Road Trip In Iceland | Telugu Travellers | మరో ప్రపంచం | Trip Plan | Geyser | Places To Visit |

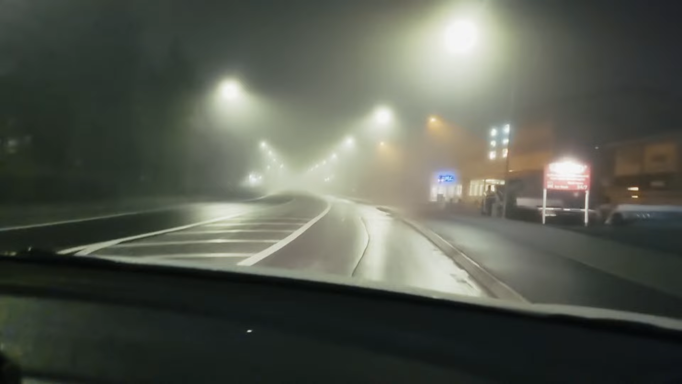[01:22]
mem hotel airpodi doringa chunnam gazing entente And night low drive jazun ta may be chances of Catching a glimpse of northern lights a.m. ta de gada ni So we thought of driving in the night But within minutes whether completely a change jai pehen It was so foggy that the visibility was only up to few meters ahead Luckily we had those reflectors So what in reference gavati kutu chaartaka trev jazun ta Expected time is around 3 and a half hours But we took 4 hours to reach our destination Almost 4 a.m.